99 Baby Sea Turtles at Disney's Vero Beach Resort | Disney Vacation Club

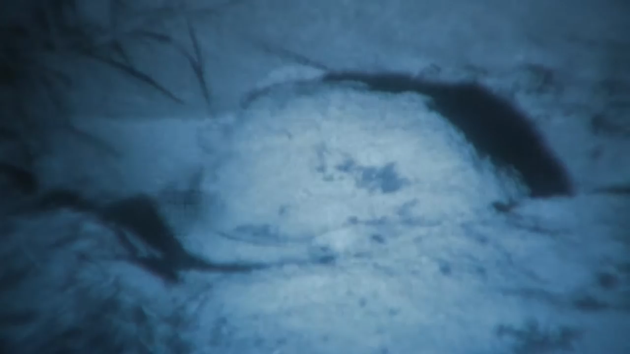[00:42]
Once she's finished, she's going to turn around and head back to the ocean. Lights are a real issue for sea turtles.